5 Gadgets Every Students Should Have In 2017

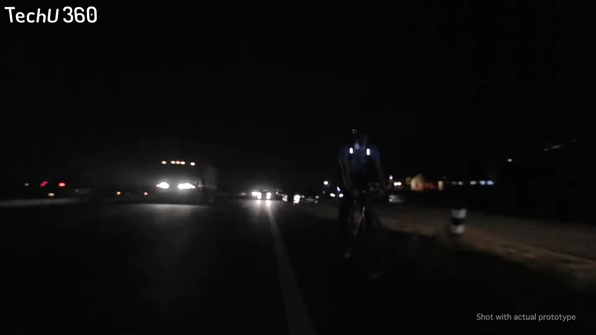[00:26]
Be visible from the sides and from a distance. The rear light makes sure you're visible from up to a distance of 250 meters.
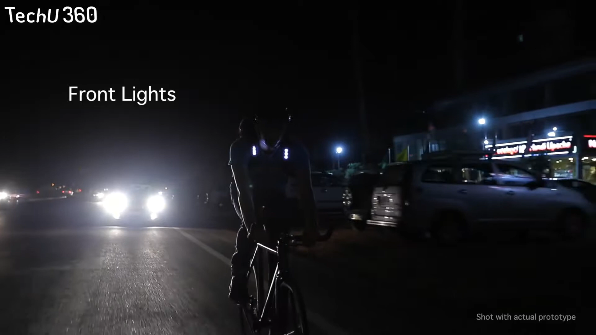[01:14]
They also help you get noticed by motorists coming towards you without blinding them.